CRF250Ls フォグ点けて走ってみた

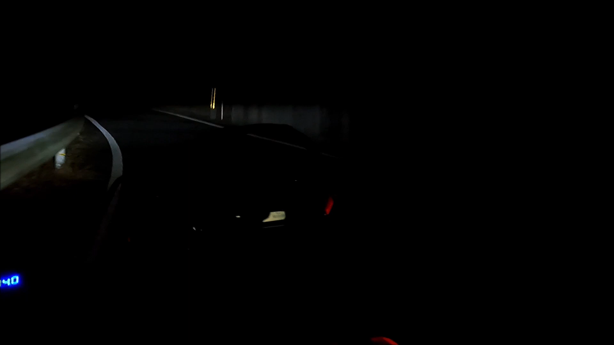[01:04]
30メートル先ぐらいしか確認できないような状況で、